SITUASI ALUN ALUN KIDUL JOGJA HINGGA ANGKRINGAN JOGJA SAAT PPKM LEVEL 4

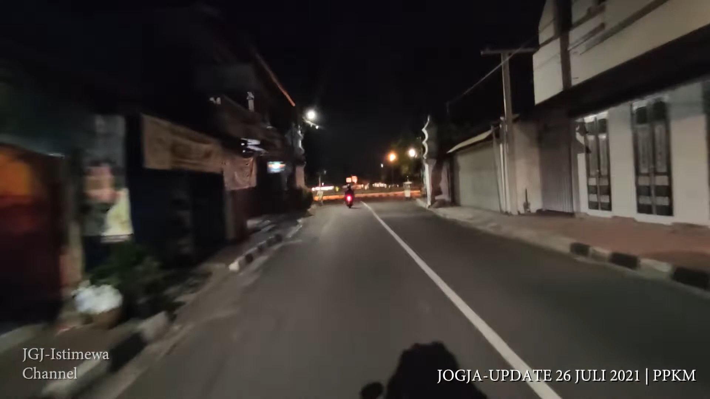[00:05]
ini saya akan membawa kalian melihat kondisi alun-alun
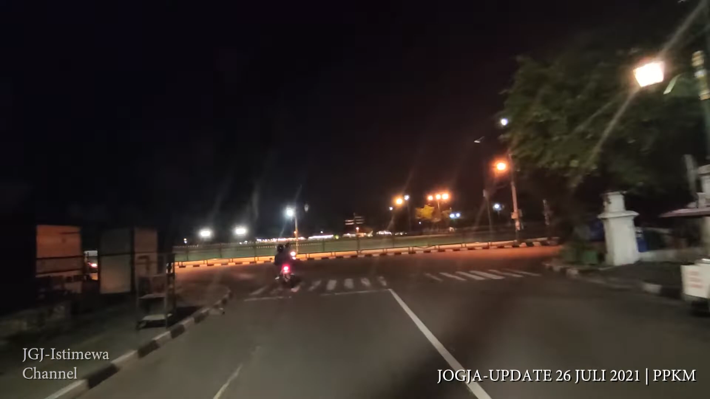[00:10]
kidul ketika di malam hari Tepatnya PPKM level 4 Yang hari ini merupakan tanggal
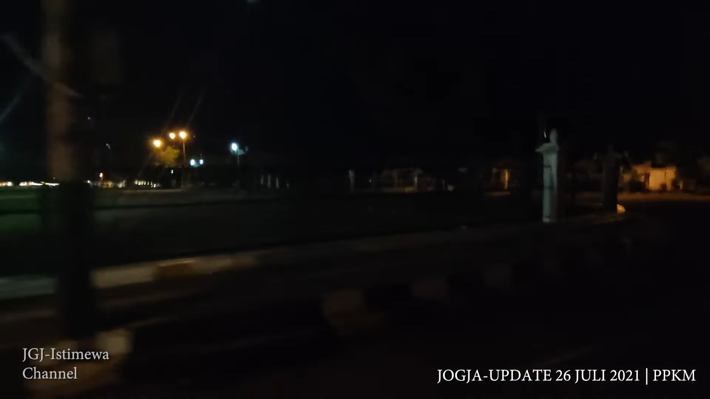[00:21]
Tanggal berapa ya Tanggal 26 Juli 2021 Ya,
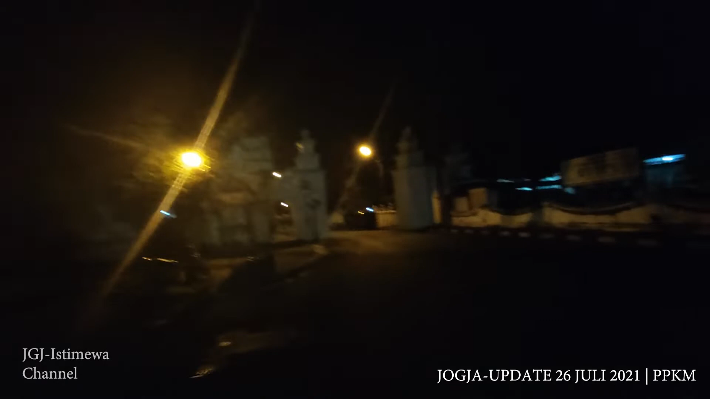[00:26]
benar tanggal 26 Juli Nah,
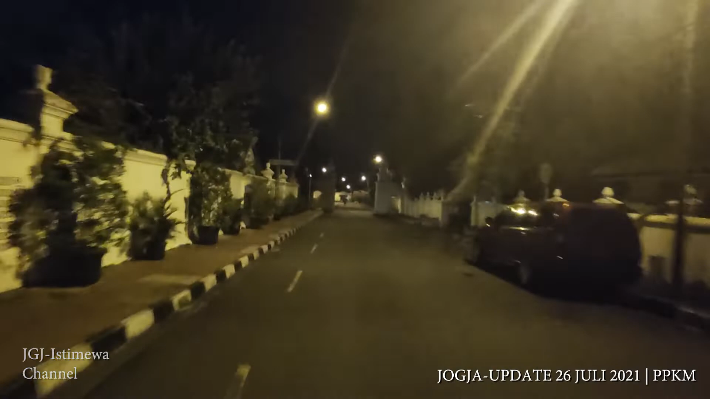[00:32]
ini jalanan menuju alun-alun kidul Mungkin teman-teman ada yang tidak asing ya Daerah-daerah keraton yang ada di utaranya alun-alun kidul Di sini itu merupakan sentra kaos Kaos polos atau kaos Jogja-Jogja gitu Untuk oleh-oleh berada di perkampungan Eh, perkampungan Rumah-rumah warga yang ada di keraton Memang di sini jalanan ini
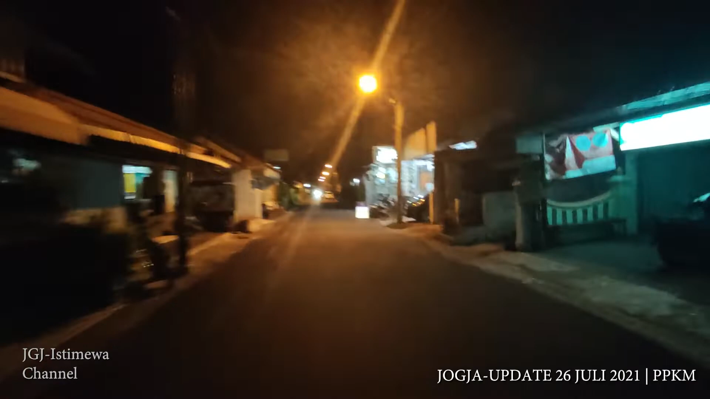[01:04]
Merupakan jalanan Sentra kaos dan Batik gitu Jadi teman-teman kalau
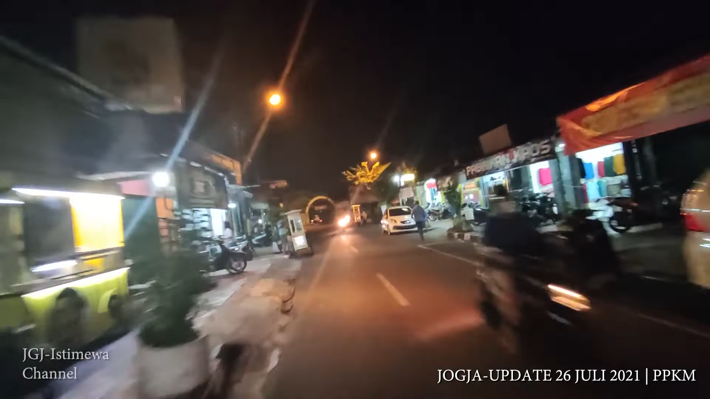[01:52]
bisa dilihat Dilihat di depan itu merupakan pasar ngasem Itu pasar ngasem Itu pasar hewan Sekarang
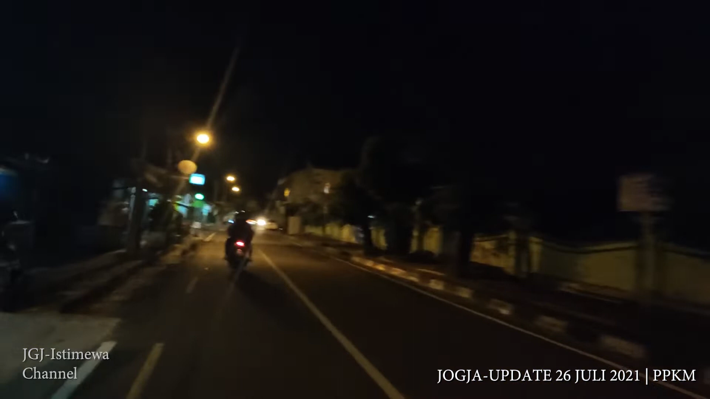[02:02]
pasar burung Atau mungkin sekarang sudah pasar umum ya Saya kurang tahu Kalau yang tahu komen ya Itu namanya pasar ngasem Nah, di belakang pasar ngasem Di baliknya itu terdapat taman sari Taman sari itu merupakan wisata Jogja Saya ulang lagi ya Di video sebelumnya sudah saya jelaskan sih Taman sari itu tempat temandian keluarga raja
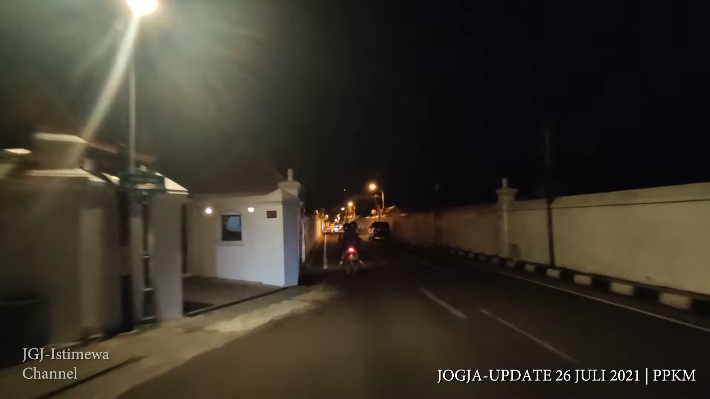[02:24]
Itu, itu kode banget teman-teman Jadi teman-teman coba-coba cek cek istimewa itu Kalau wisata sudah dibuka Jangan lupa untuk mampir ke taman sari Itu, biasanya bukanya pagi Tutupnya jam 3 sore Tapi terakhir saya lihat instagramnya sih Belum buka ya Sampai PPKM nanti berakhir Sampai tanggal 2 Agustus Gitu Jadi pada hari ini Kondisinya tuh Gini PPKM itu diperpanjang Sampai tanggal 2 Agustus Juli Eh,
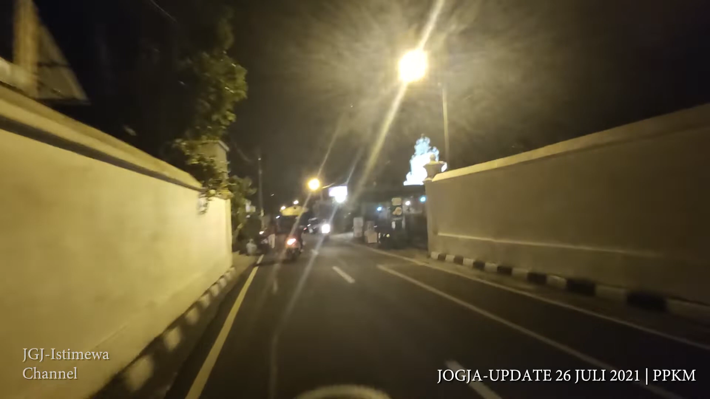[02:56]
2 Agustus 2021 Gitu Jadi teman-teman nanti Kalau kita sudah lebih dari Agustus Terus lihat video ini Kok ano PPKM? Gitu Ya ini Karena video ini merupakan Video dari tanggal Berapa tadi? 26 Juli 2021 Nah, ini kita hampir sampai di Alun-Alun Kidul Kita akan melihat apakah Alun-Alun Kidul Yogyakarta Sama seperti biasanya Atau rame Kita lihat ya
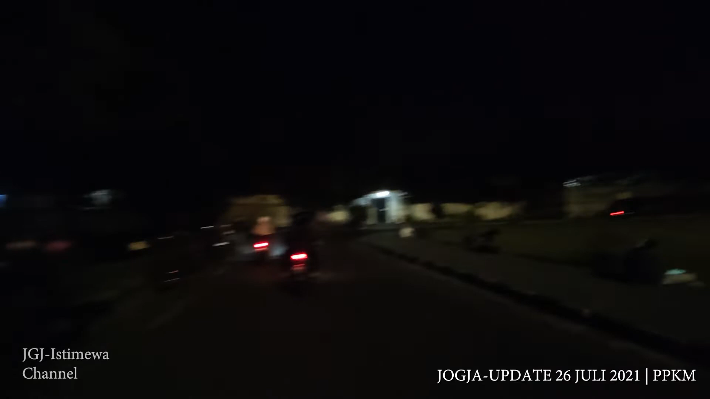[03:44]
Tidak ada yang Parkir-parkir banyak Ini Wih, gelap banget Ini Alun-Alun gitu Teman-teman Yang biasanya banyak Itu apa Mobil-mobil neon Sepeda-sepeda neon itu Ini Ini kondisinya hari ini Seperti ini
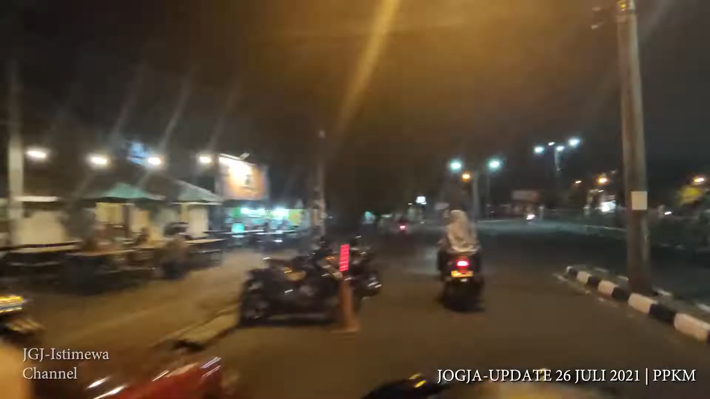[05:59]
Nah, saya tadi sempat melihat ada cafe yang buka ya Bukan cafe, semacam angkeringan yang ada di Alun-Alun Utara Ini kayaknya buka, saya bermaksud untuk melihat dulu apakah kondusif untuk makan di tempat Siapa tahu bisa saya konten gitu loh Wah ini banyak yang jualan juga Wih ini loh terang-terang sekalian Ya ada beberapa sih yang dainin Apa kita kesini aja ya?
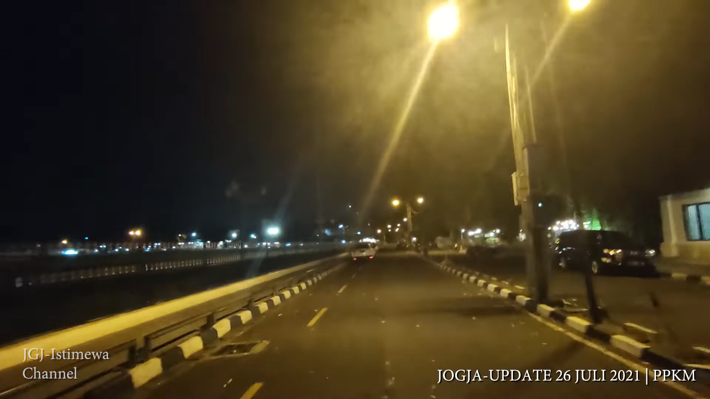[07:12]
Warung-warung angkeringan modern Yang ada di Alun-Alun Lor Alun-Alun Utara ini memang masih buka
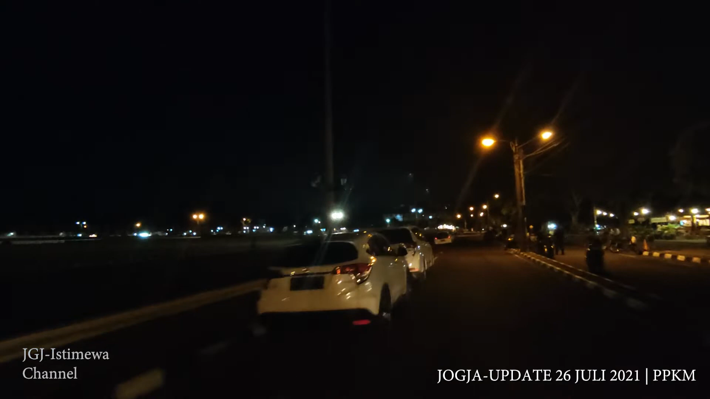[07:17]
Ini jam tujuan ya Setengah lapan ini masih buka Beberapa orang juga dainin disini Oke,